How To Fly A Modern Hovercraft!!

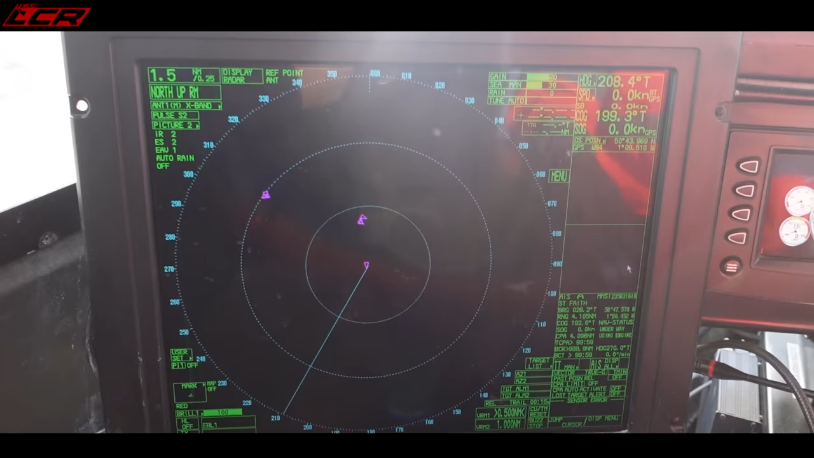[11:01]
Turn that on for you, you can see right here, head there.
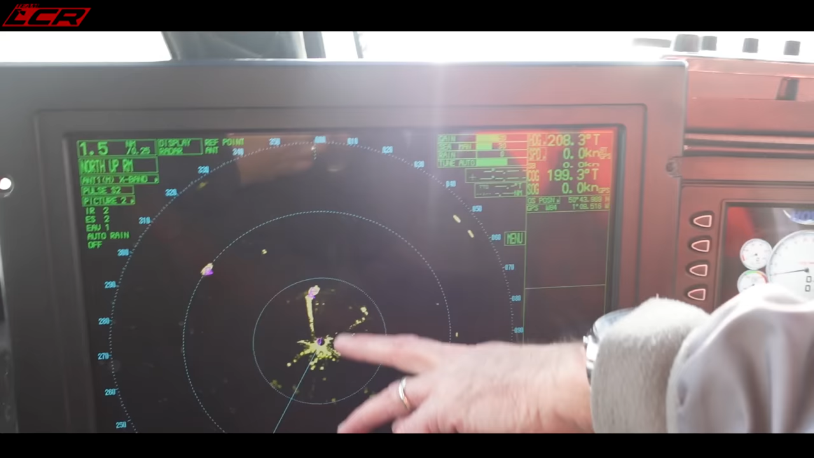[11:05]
That's a man on the end of the pier. Yeah.